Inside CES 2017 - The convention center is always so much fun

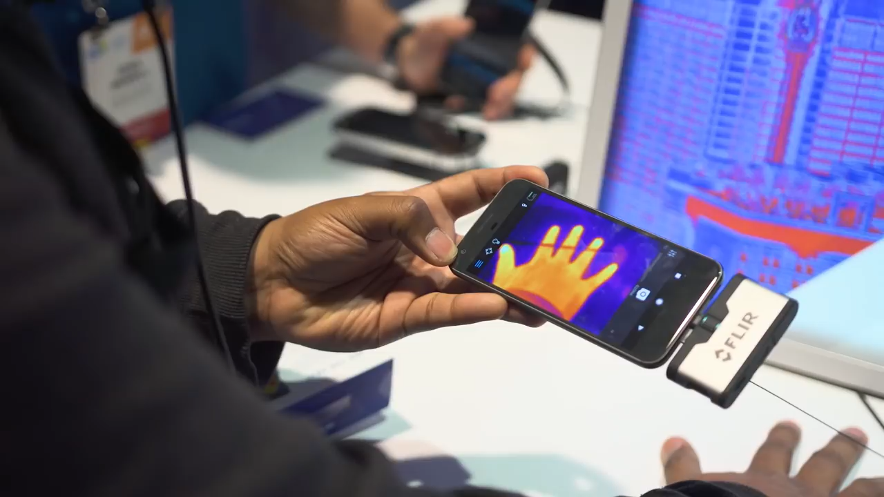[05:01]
And what this does is this allows me to connect a FLIR camera to my smartphone, turning my smartphone into an infrared imaging camera. So now I can start looking at temperature differences on PCBs and motherboards, graphics cards, whatever, water loops even,